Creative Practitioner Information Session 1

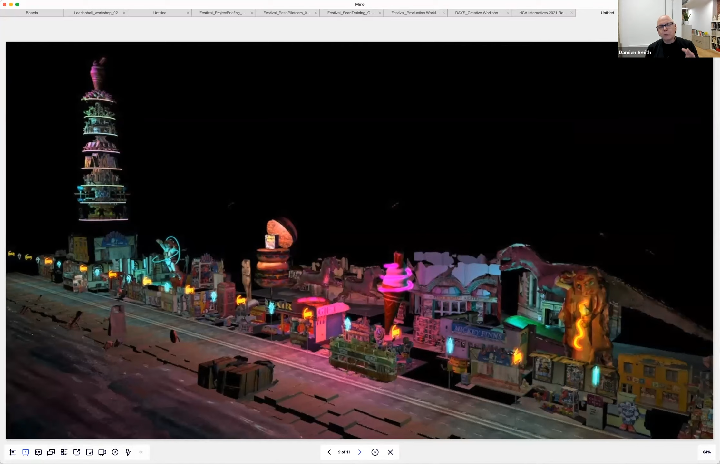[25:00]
we're using those basic building blocks of the individual stories and locations to create a new kind of fantastical vision of the UK. So we'll be using that as a different way of introducing personal tales. I've got one minute, I think, so I'm going to show you a very short clip from Lewisham.